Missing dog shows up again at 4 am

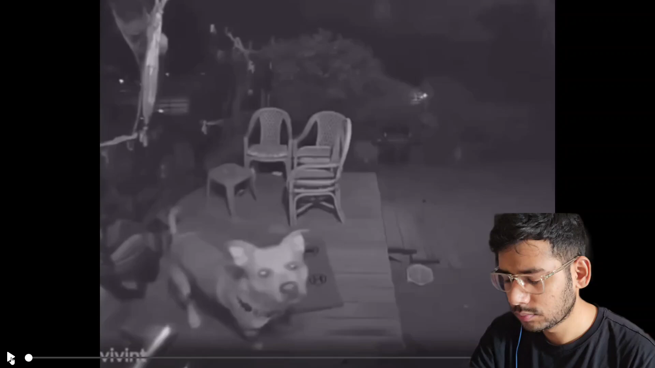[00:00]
so the dog is ringing the doorbell okay i watched that like four times expecting the owner to open the dog open the door any minute